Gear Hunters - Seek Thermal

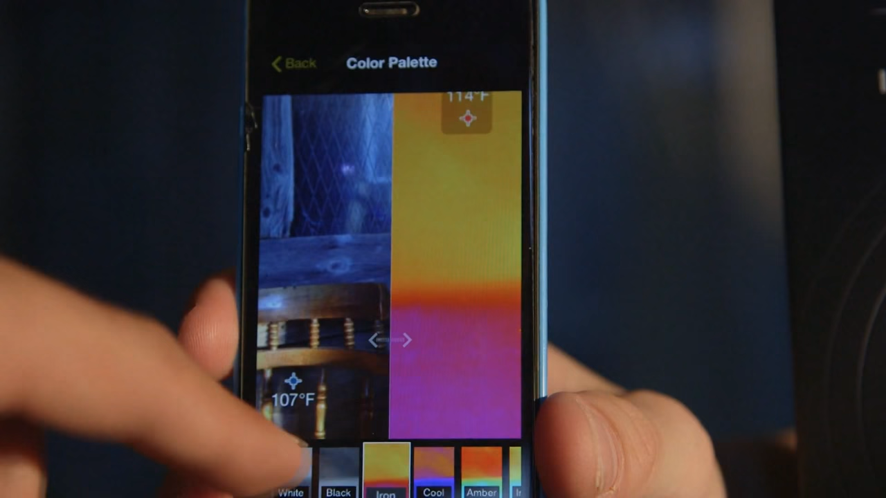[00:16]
It creates an image using IR waves and temperature variations.
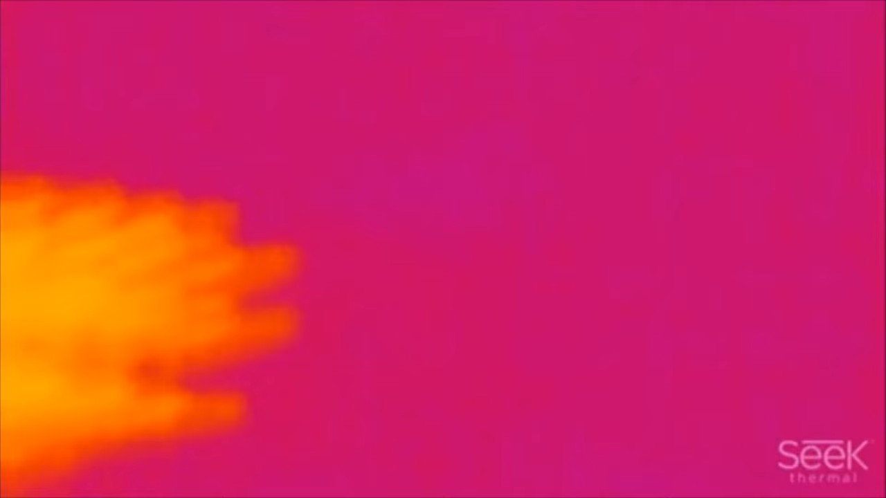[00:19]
The applications for this product are limitless.
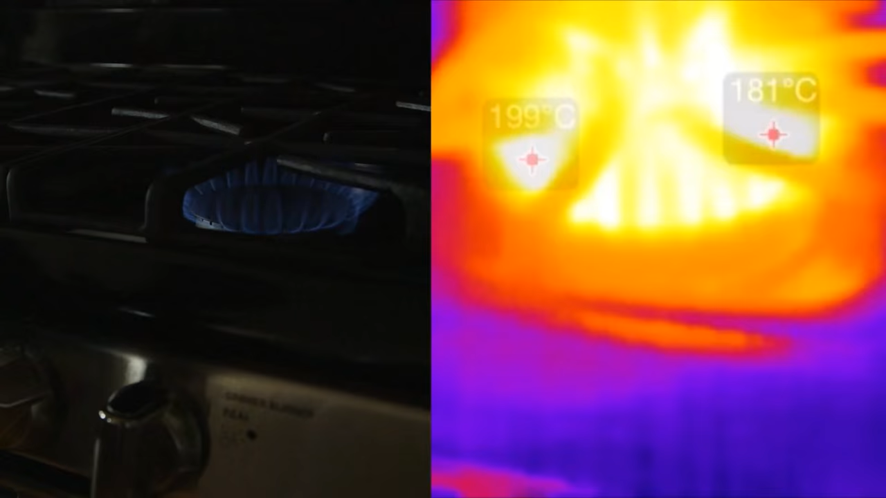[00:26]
Seek Thermal can identify heat signatures up to a thousand feet away.
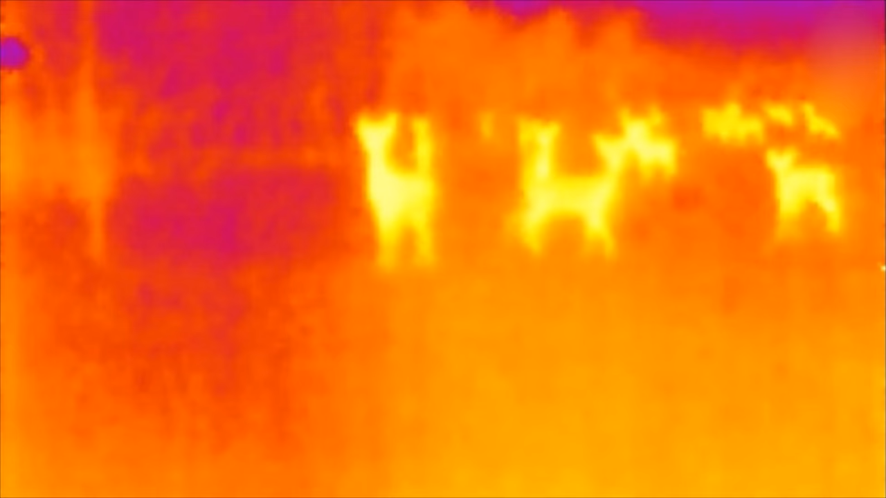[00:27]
The XR model has twice that range.
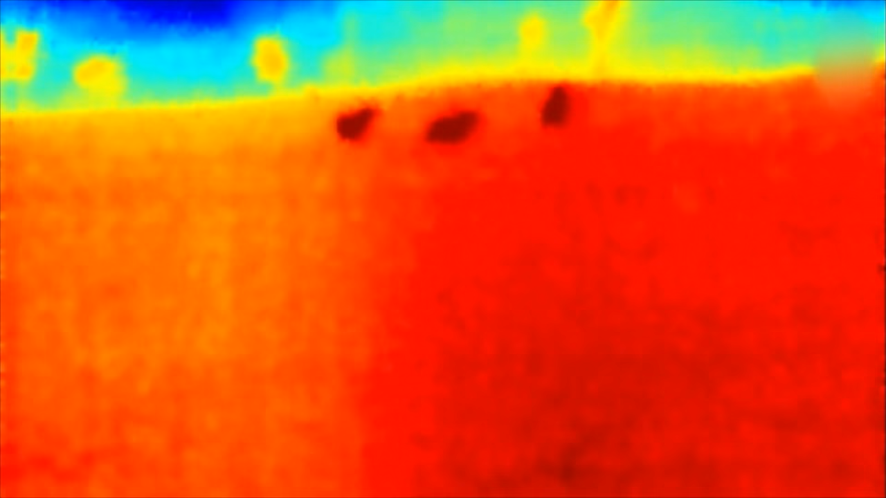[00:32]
How many times have you been trailing an animal in the dark and walked right past it?